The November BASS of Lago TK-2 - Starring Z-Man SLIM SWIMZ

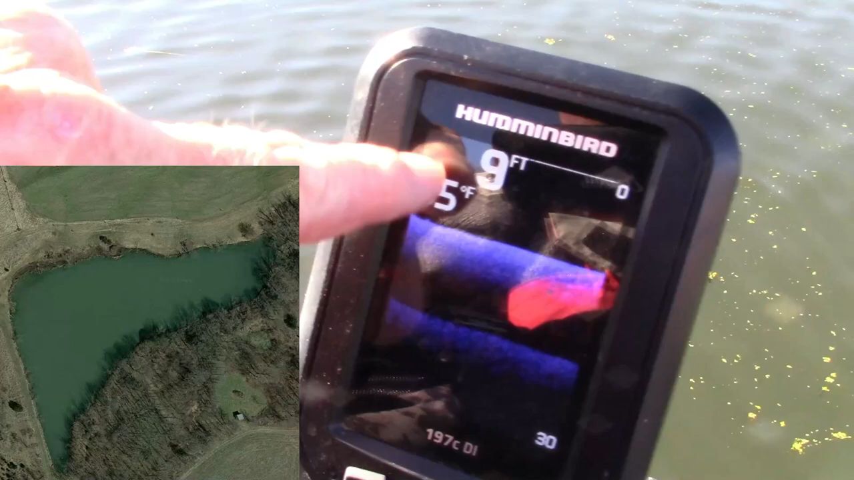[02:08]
So I'm sitting in nine feet of 54, 54, 55 degree water.